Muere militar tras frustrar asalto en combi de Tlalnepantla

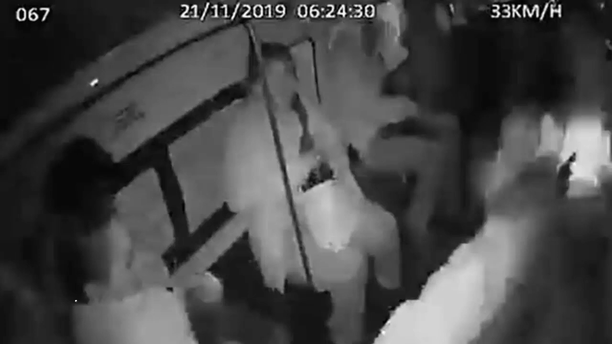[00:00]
A través de redes sociales, se dio a conocer un video en el que se observa cuando un pasajero, presuntamente militar, abre fuego contra dos hombres para frustrar el asalto en una combi, sin embargo, uno de los delincuentes también le dispara y lo mata, esto en Tlalnepantla. Según el clip, los hechos sucedieron el jueves 21 de noviembre de este año a las 6.24 horas cuando dos hombres subieron a la combi que iba en la avenida Gustavo Vaz, Tlalnepantla, uno de ellos se sentó atrás del operador y el otro, en uno de los asientos laterales, luego,